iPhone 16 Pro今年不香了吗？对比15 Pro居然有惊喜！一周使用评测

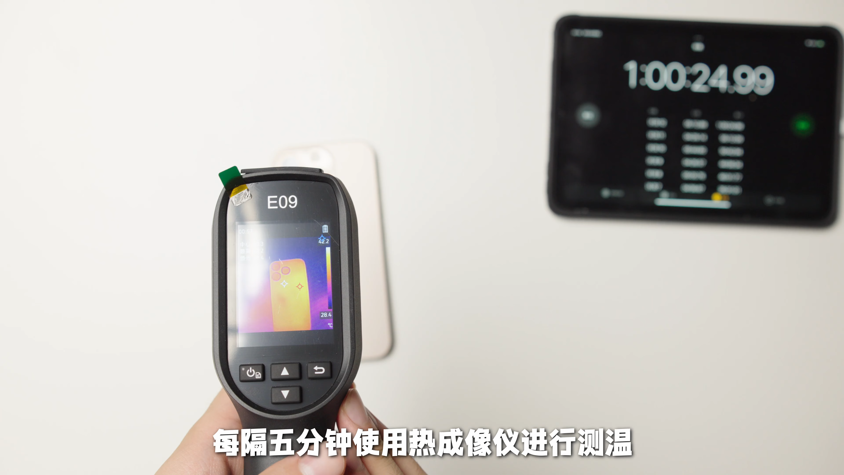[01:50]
钟使用热成像仪进行测温持续一个小时那么我们可以看到15 Pro的温度从5分钟的40.3度开始快速升高然后在45度左右开始保持那16 Pro从5分钟的39.
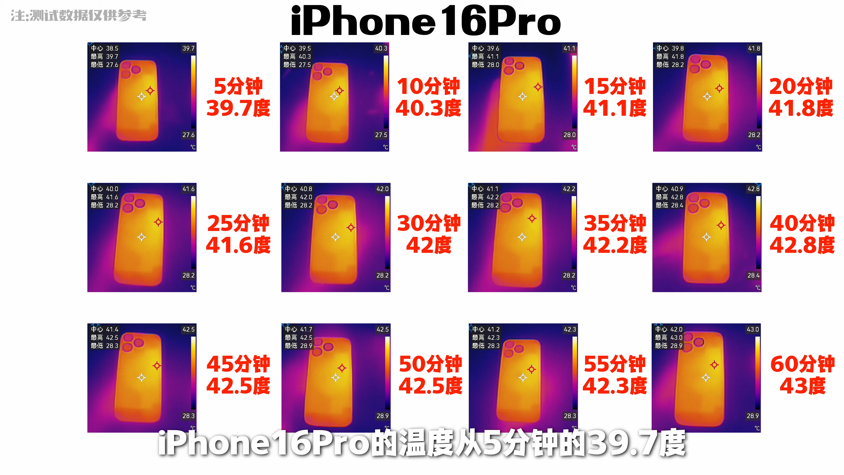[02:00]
7度开始逐渐升高然后在42度左右保持很直观地看出在这一个小时的区间16 Pro的升温速度是没有15 Pro这么
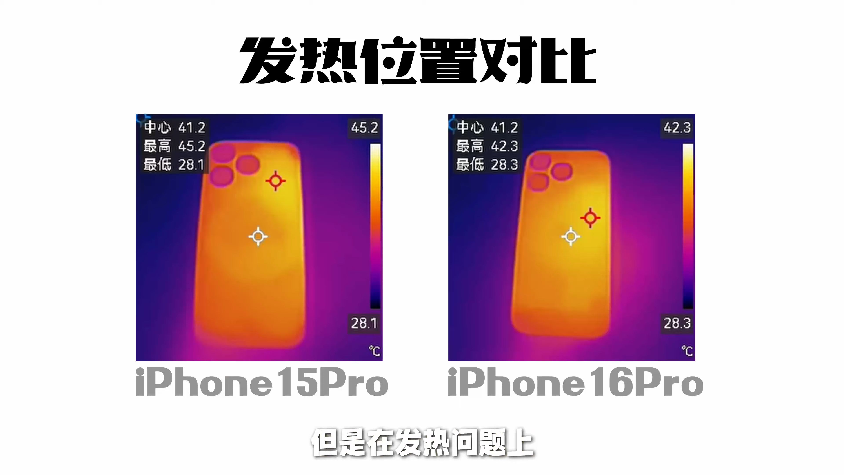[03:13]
但是在发热问题上无庸置疑iPhone 16 Pro真的好太多了假如续航增强